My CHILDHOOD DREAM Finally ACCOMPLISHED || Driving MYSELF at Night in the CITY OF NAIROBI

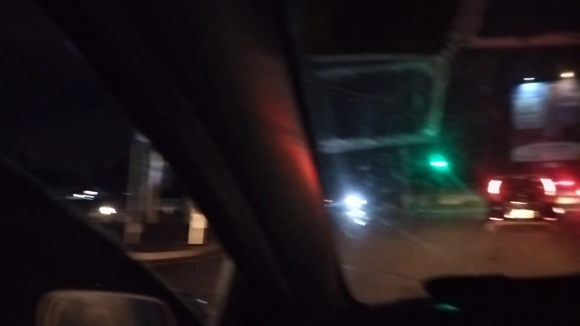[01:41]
So this is why tonight I'm about to do what I always wanted to do while growing up.
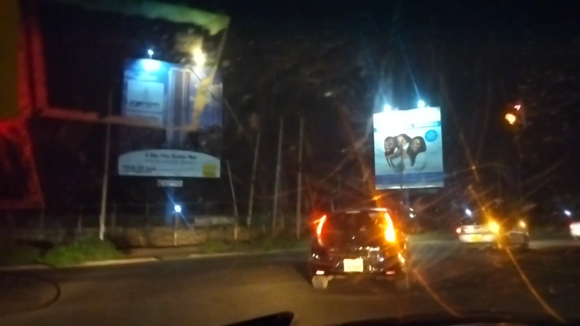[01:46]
So my journey starts in Kiambu County at a place known
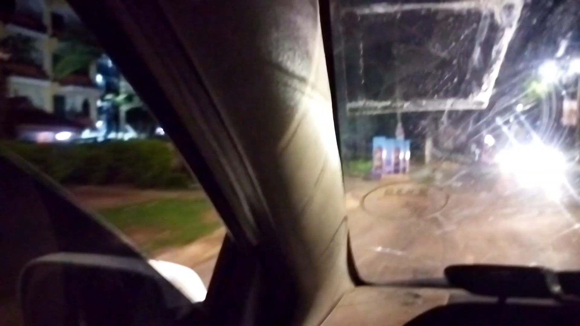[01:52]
as Kamutaini as I drive towards Lowakabete to
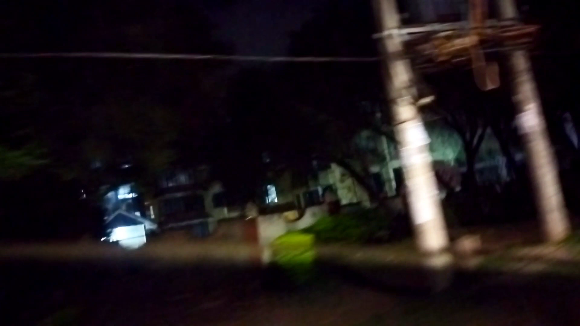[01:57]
the school of government all the way to the road that leads to Spring
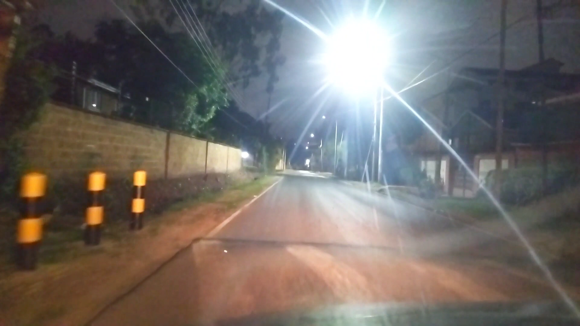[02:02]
Valley and Westlands as I take the diversion towards Wayakiway then to Lovington.